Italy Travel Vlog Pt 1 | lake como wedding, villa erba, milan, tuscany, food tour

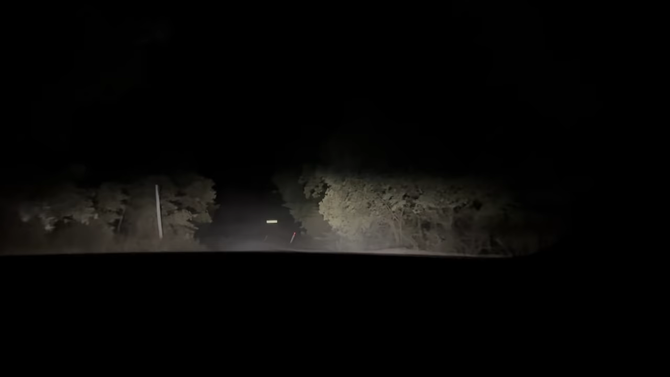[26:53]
We're venturing off property for dinner right now, and it is literally just a forest to get in here. Good thing Kellen's a good driver, and also we're in a car that we know. We are going to Montalcino, which is a town that's 20 minutes out from the Rosewood here in Tuscany. So that's where we'll be.